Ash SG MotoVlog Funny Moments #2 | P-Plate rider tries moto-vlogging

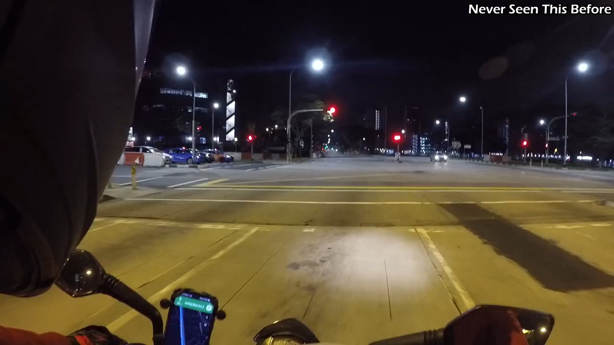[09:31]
oh my god i'm scared oh my god i'm scared
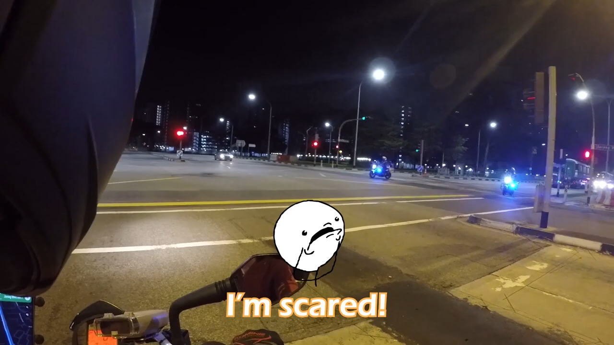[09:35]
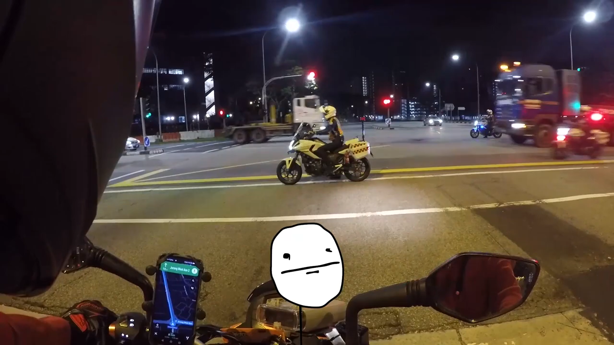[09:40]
what the freak is going on here
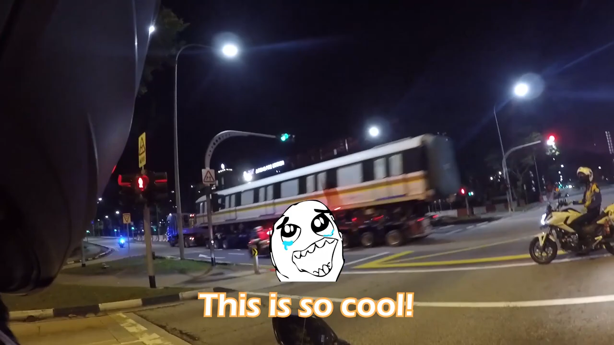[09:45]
oh my god this is so cool they're transporting a freaking mrt what the fudge yo what the
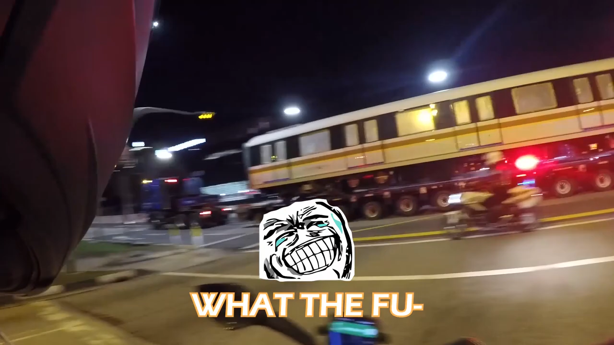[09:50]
yo this is so cool and there's like freaking lta transport them some more cool what the freak is that
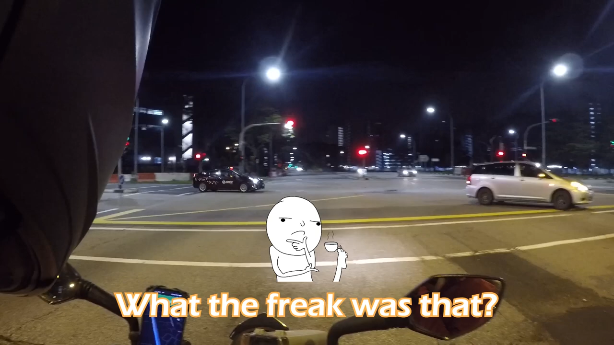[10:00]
holy shit i i have never seen that before that is interesting to me
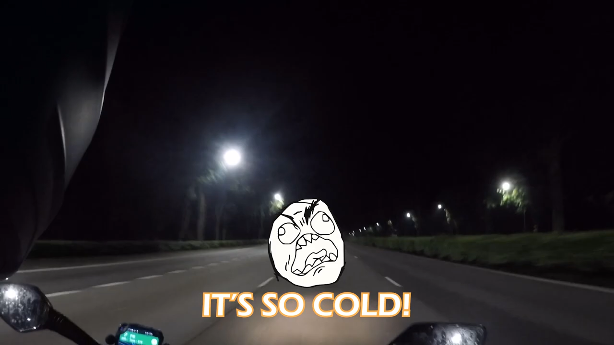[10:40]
oh my freaking god it's so cool i'm driving at 4am in the morning and it's like
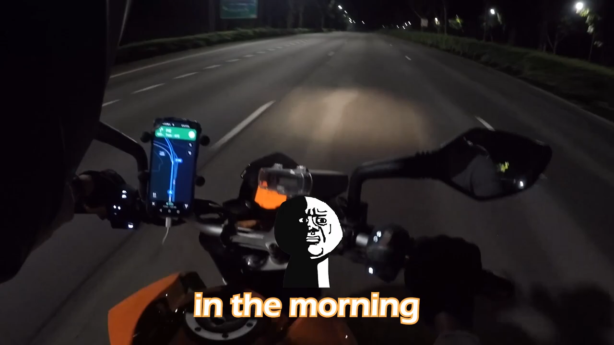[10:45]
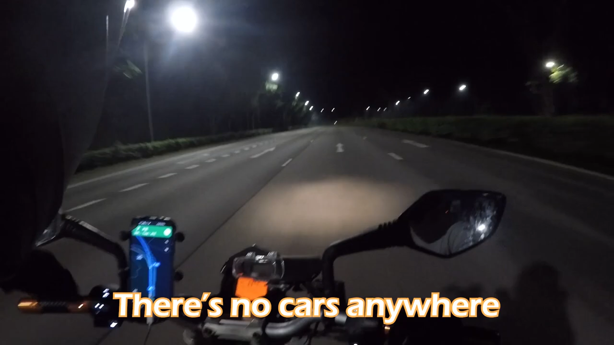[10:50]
there's no cars anywhere it's night time and especially in the rainy season that we are in now it's like it feels like i'm in freaking antartica asia